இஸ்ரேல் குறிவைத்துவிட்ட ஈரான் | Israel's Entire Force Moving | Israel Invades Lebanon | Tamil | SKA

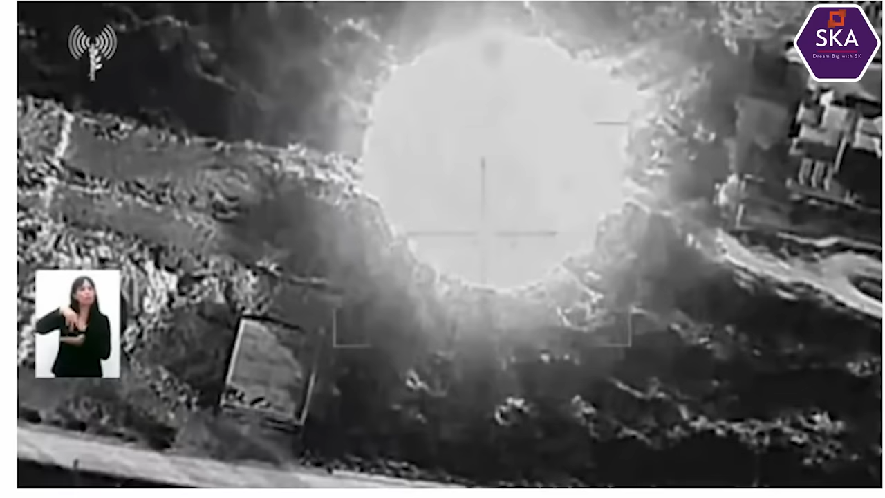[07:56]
800 kg வெடி மருந்து பயன்படுத்தி, இந்த பங்கர் பஸ்டர்ஸ் அப்படிங்கிற ஆயுதத்தை பயன்படுத்தி, ஹைலி சொபிஸ்டிகேட்டட் அட்டாக்.